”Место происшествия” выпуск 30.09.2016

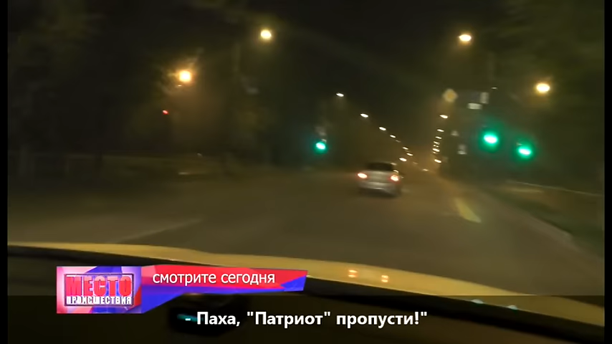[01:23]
Красавцы, просто красавцы. Помогли сотрудники ППС.
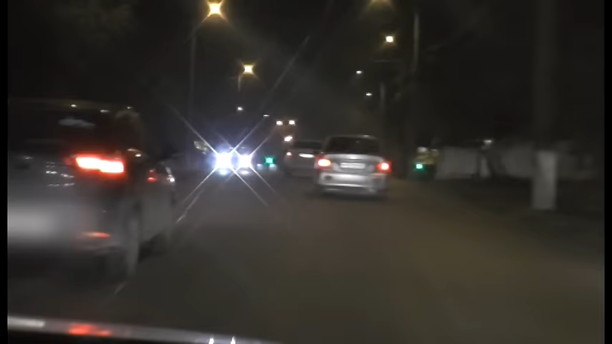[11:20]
Неподалеку ехали сотрудники ППС, которые согласились помочь в задержании лихача.